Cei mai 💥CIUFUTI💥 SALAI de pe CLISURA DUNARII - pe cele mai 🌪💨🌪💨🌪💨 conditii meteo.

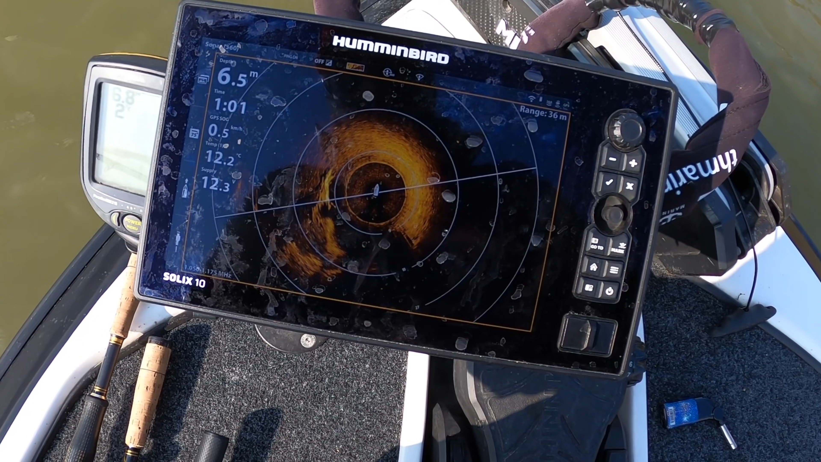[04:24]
On screen: depth 6.5 m
umbrele sunt locuri diferite, ținând că sunt pești. O să-i dau și o rază mai mare un picuț. Acum se vede și mai bine.
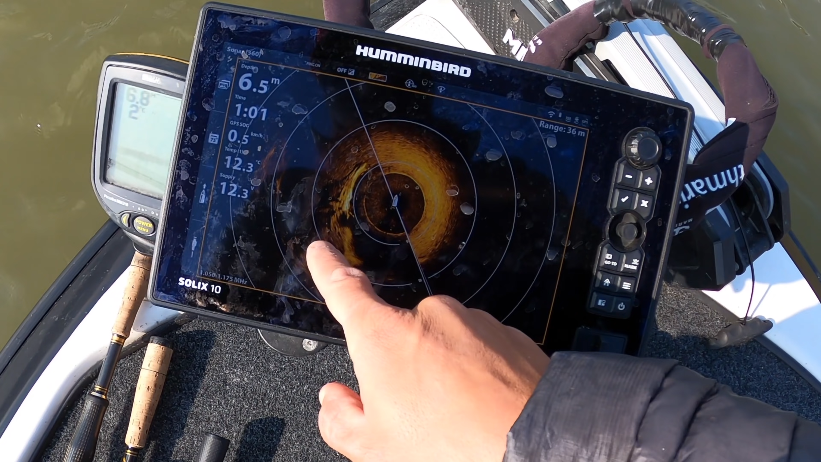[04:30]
On screen: depth 6.5 m
Unde dau? Deci cam pe aici așa, cu acea apă foarte adâncă. Și eu vin cam pe aici așa cu jigul și după aia o târăs frumos prin zona aceasta.
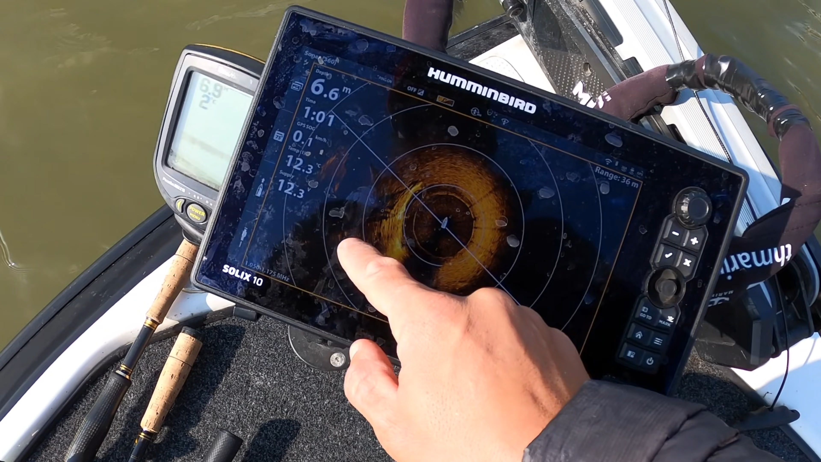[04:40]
Aici e zona unde am prezentările. Hai că nu mai am răbdare, trebuie să prind și ceva pești.
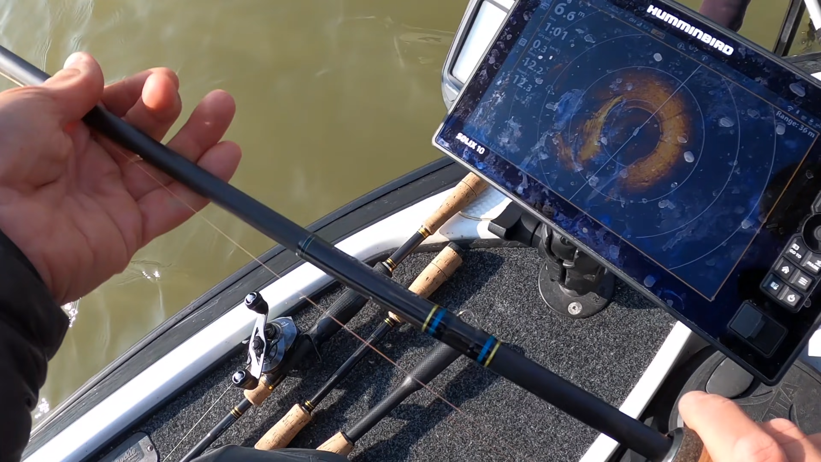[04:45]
Dar iară trebuie să schimb nălucaș. Pentru că ceva nu îi place.